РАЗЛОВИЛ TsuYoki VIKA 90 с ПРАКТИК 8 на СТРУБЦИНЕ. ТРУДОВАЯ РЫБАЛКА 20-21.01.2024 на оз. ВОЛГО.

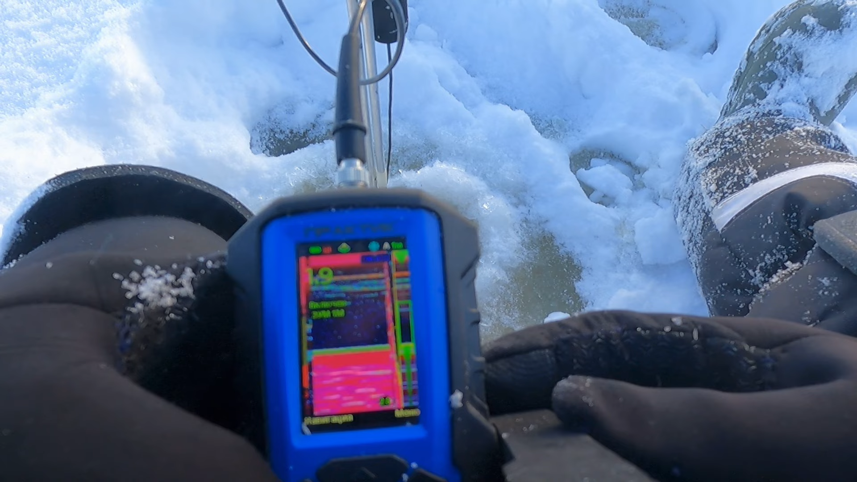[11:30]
глубина 2 метра о рыбка есть рыбка есть не знаю чуть за рыбка но есть но даже можно здесь начать пробовать о-о-о-о вот это я понимаю русло вот
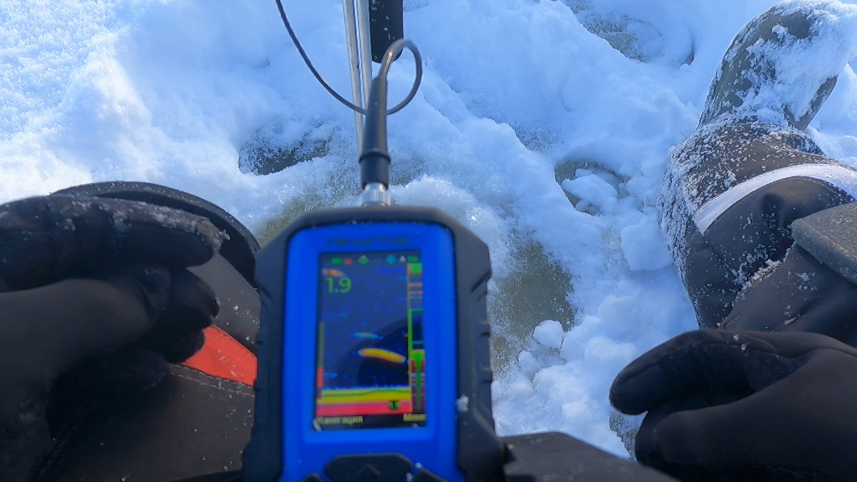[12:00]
здоровская начнем
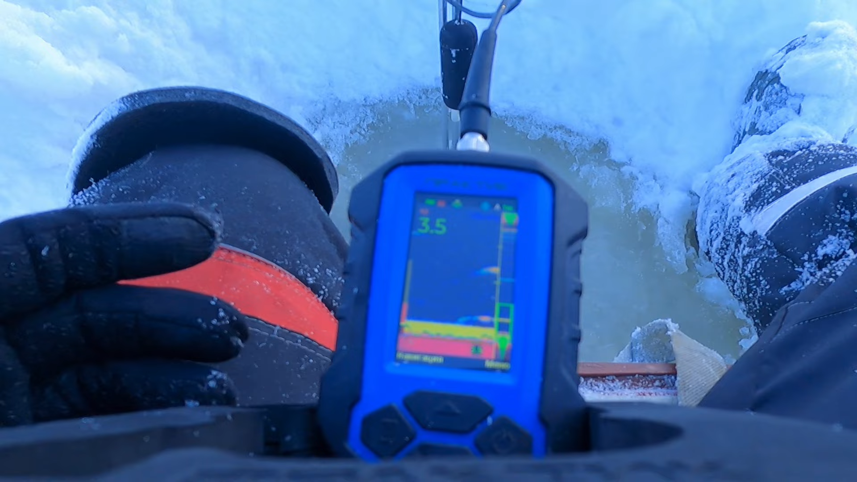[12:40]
три с половиной метра здесь сейчас течение прет серьезная сейчас видно будет как у меня приманка туда уйдет проводок поправлю вот так вот и приманка не видно вот
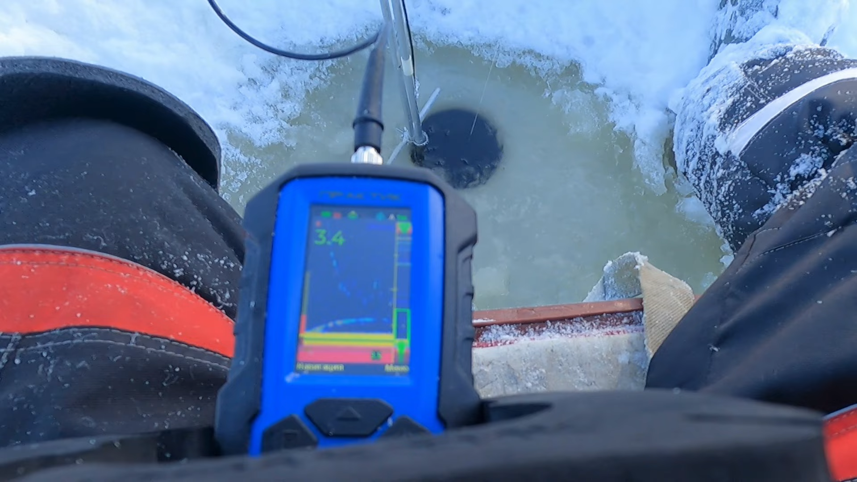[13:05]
так вот будем во
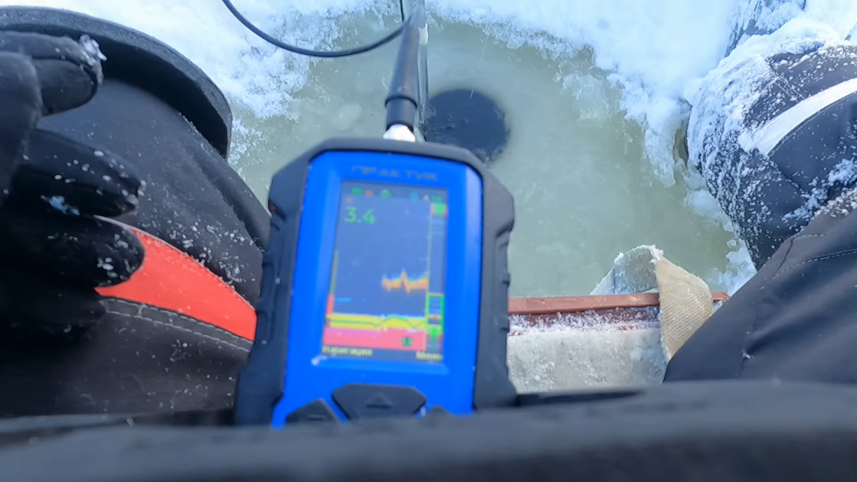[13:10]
стало видно на течением и и прет серьезно туда я тут уже прошелся вот здесь просверлил
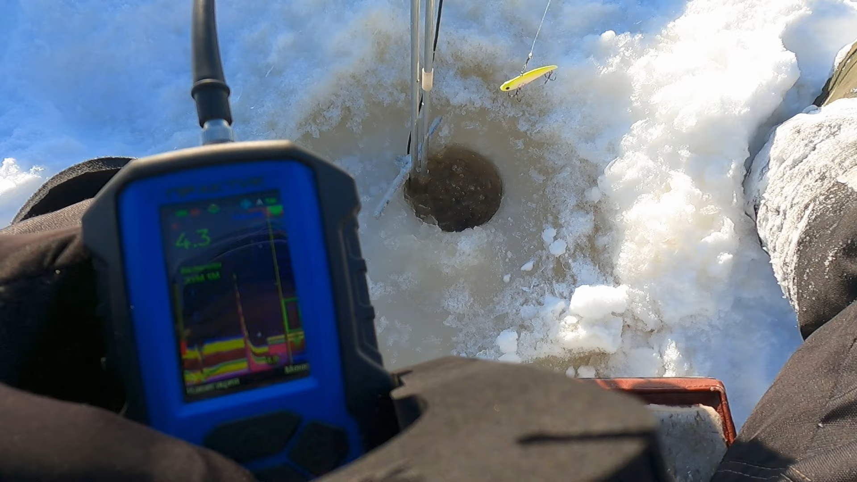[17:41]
вот здесь видно рыбина сверху 43 метра рассмотрим будет она помехи бы не снял этот самый лет
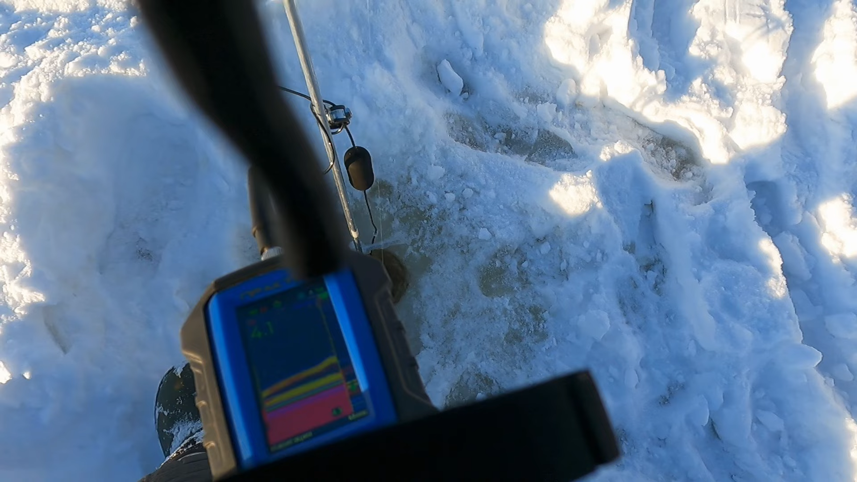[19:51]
вот пошел вот пошел нет нет не хотел но там да это рабочая приманка
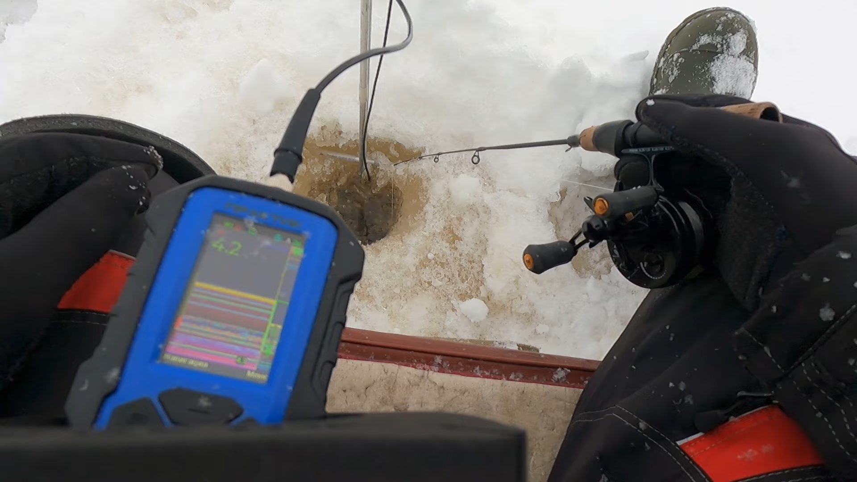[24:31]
Помехи такие, да? Главное не зацепить. Вот. А я сейчас буду пробовать под ней. Там палка такая. Она вверху в основном. Вот. Может друг под ней есть там судак. Она вот по левую руку у меня и как раз сюда вот уходит палка. Я уже над ней поднял. Она такая высокая. И под ней много места. Ну почему здесь судака нет, непонятно. Почему он здесь не стоит.
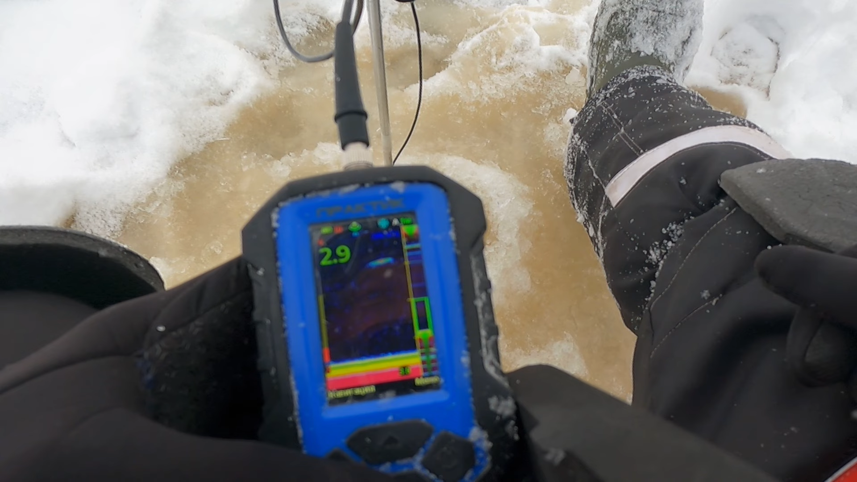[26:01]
Есть тут движуха или нет. Пока ничего не видно. Может вымыла весь корм, но я кормить больше не буду. Она должна здесь быть. Вот там какая-то полоска хорошая есть. Крупняк какой-то.
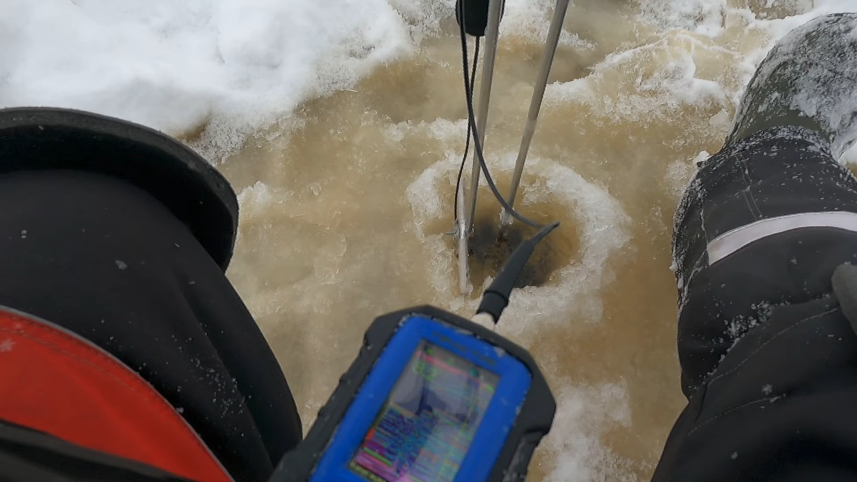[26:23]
Есть покрупнее рыбы, чем там вот я смотрел. Вот на 8 метров я вбоку вел. Так. Покрутим. Так, ну что, вот я обследую сейчас русло.
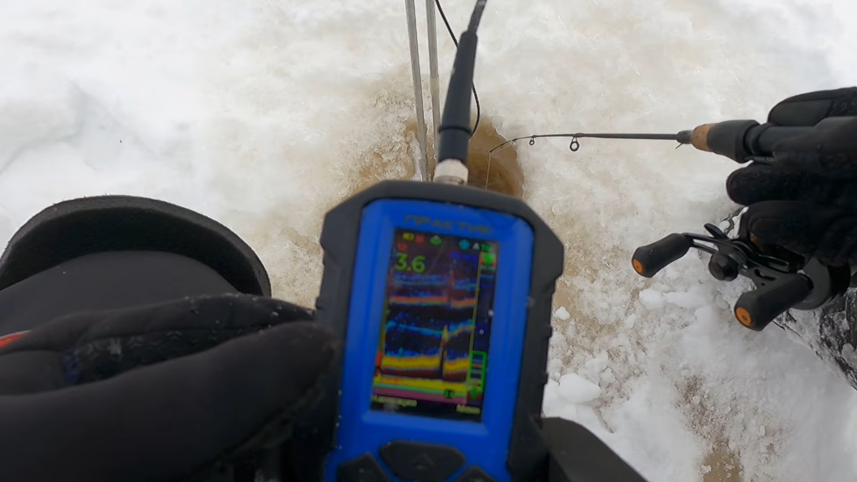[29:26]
Рыбка есть. Опа. Ага. Да, было. Подбил кто-то. Ну, не крупный.